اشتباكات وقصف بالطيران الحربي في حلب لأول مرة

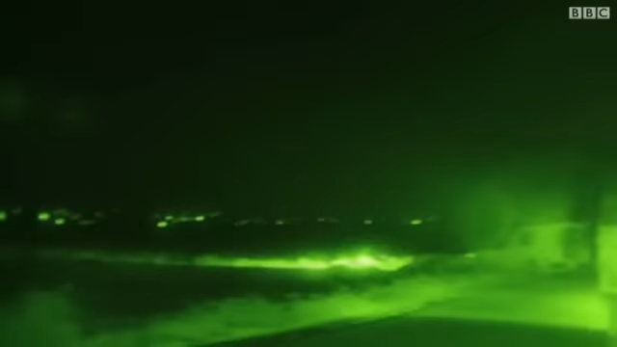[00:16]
من عناصر الجيش السوري الحر نتسلل عبر طرق خلفية
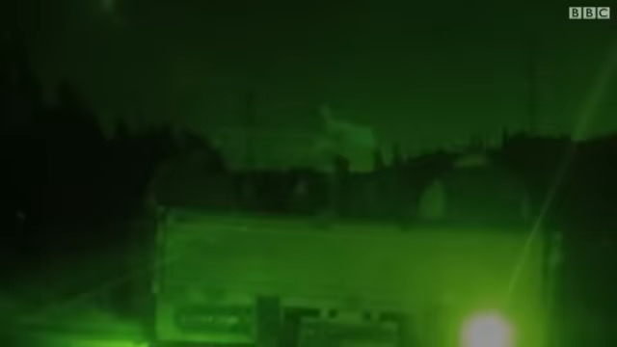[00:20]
بعيدة عن الطرق التي تنتشر عليها
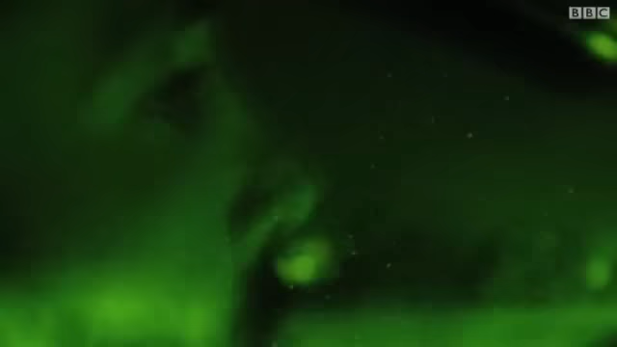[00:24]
حواجز الجيش النظامي للوصول إلى مدينة حلب ثاني أبرز المدن السورية
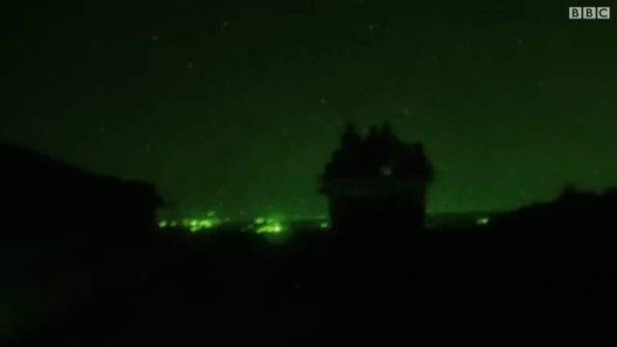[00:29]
وحيث المعارك على صوتها والاشتباكات على أشدها